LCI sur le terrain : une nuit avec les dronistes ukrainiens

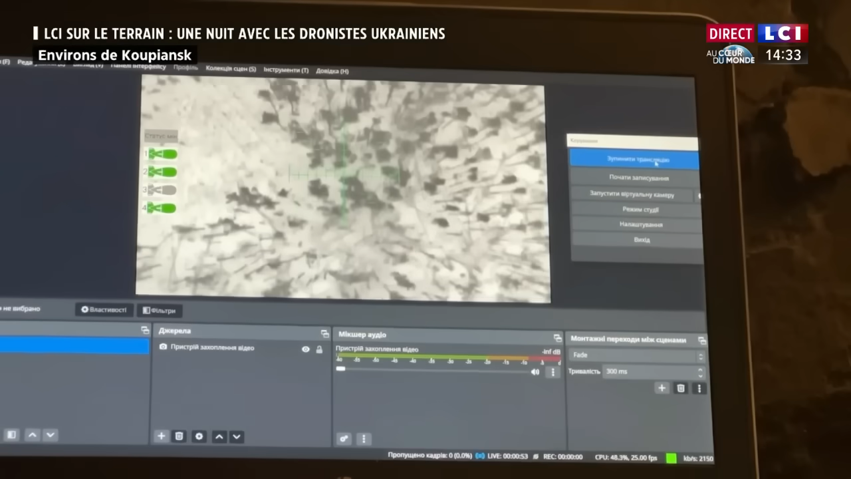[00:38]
les tranchées ennemies et particulièrement les abris où se regroupent les soldats russes.
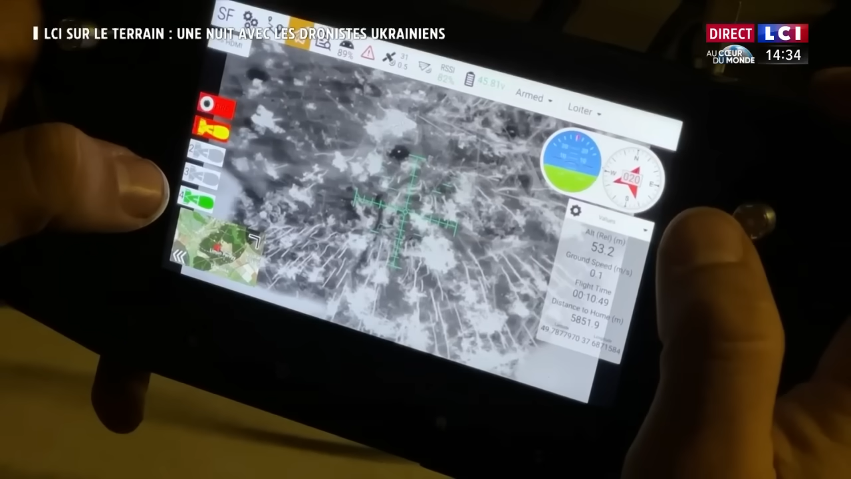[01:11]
Les drones de reconnaissance filment la frappe en temps réel.
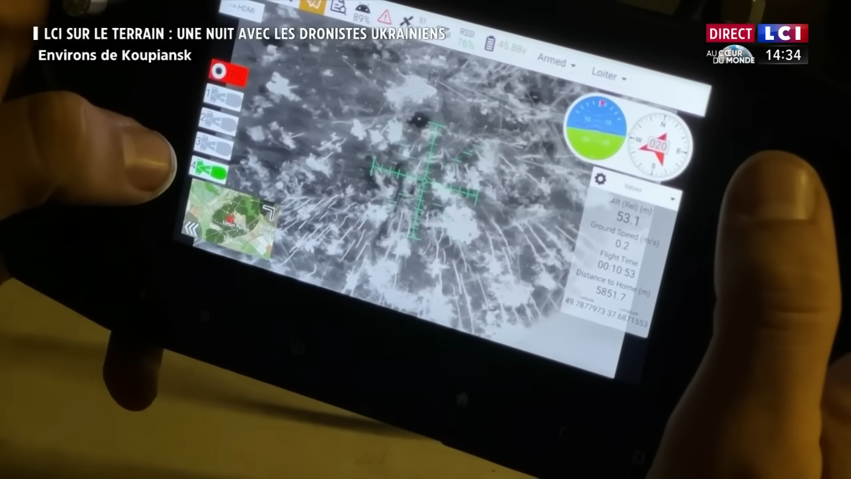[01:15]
Le drone vampire, une fois sa mission terminée, revient sur sa position, mais la nuit est loin d'être finie.